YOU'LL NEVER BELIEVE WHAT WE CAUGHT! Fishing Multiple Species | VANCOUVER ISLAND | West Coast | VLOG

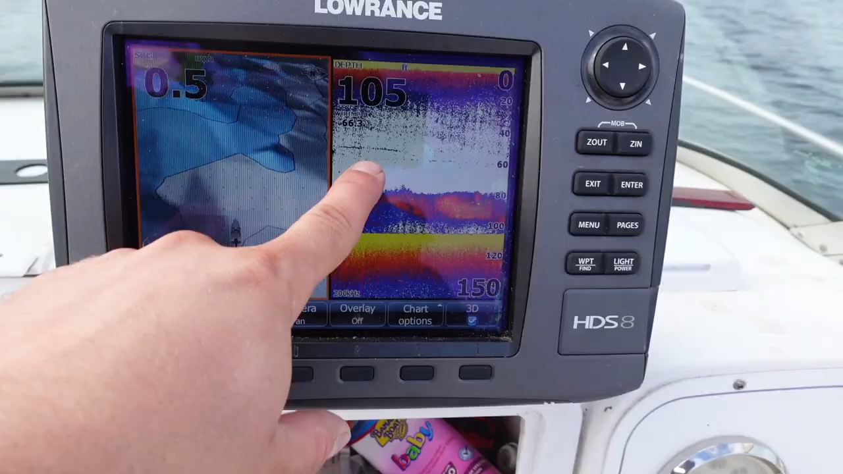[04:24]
fish this is a big bait bowl bunch
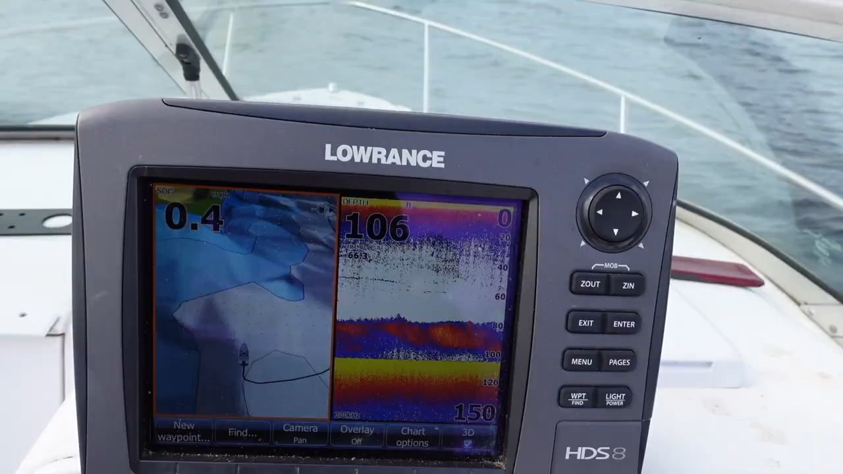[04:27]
of bait so we're gonna try our hand at jigging over here and see if anything pops up and uh the cool thing about jigging is you can feel the fish when it takes it so if we get anything you'll know right away anyway see you in a bit
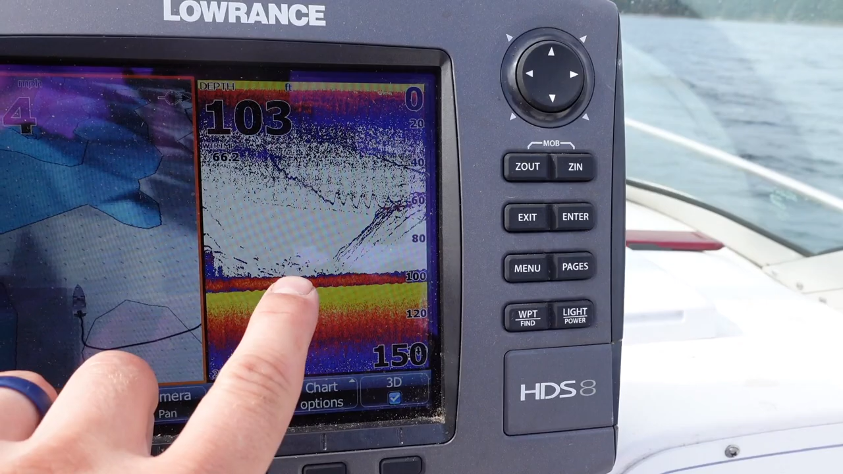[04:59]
see all those those are fish and here's the jig with a bunch of fish fucking around in there we might get lucky Jay's put in the work today he deserves a big fish to feed his family with so uh hopefully we land something but check this out
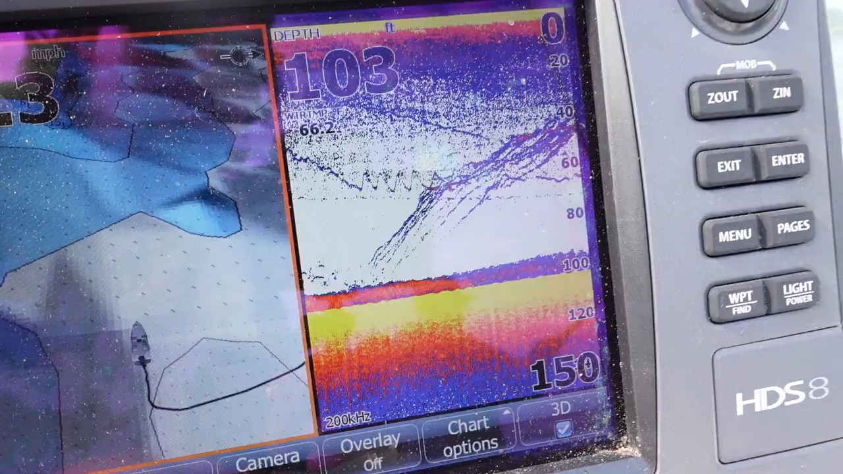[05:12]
On screen: depth 103 ft
big school of fish hanging out in there
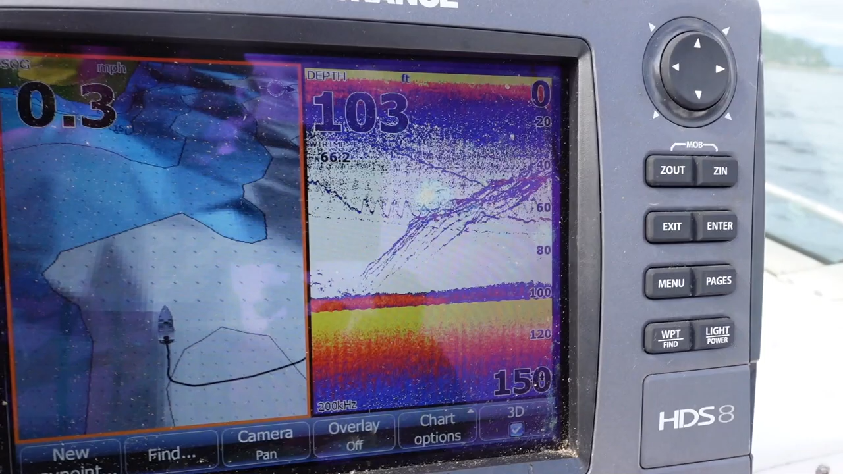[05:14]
On screen: depth 103 ft, speed 0.3 mph
like a whole bunch this is all fish the
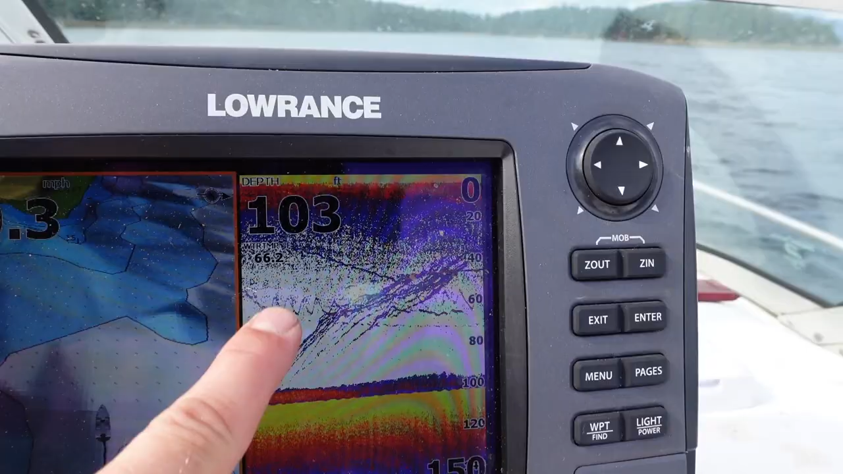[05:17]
On screen: depth 103 ft
zig zaggy mountain lines there
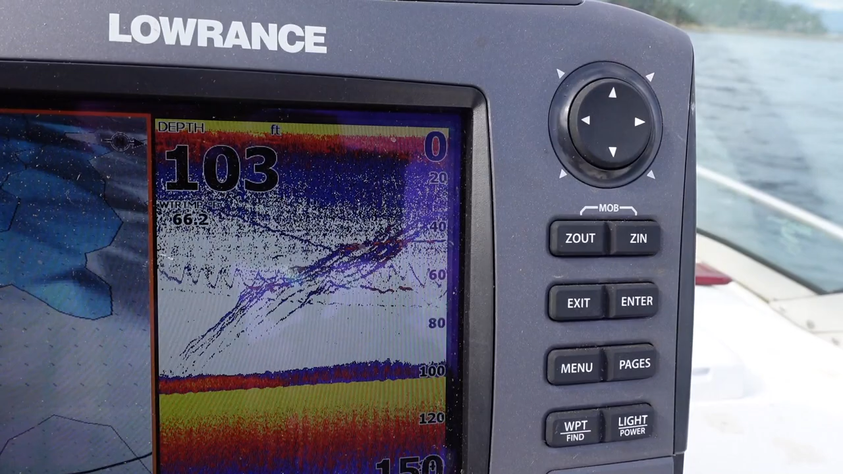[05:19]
On screen: depth 103 ft
that's Jay's jig and
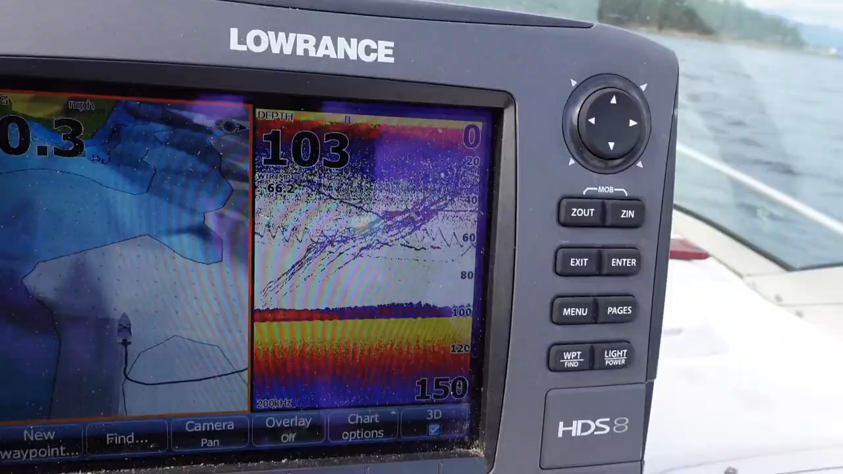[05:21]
On screen: depth 103 ft
Tim's jig but it's not unlikely that we'll hook into something so that'd be kind of cool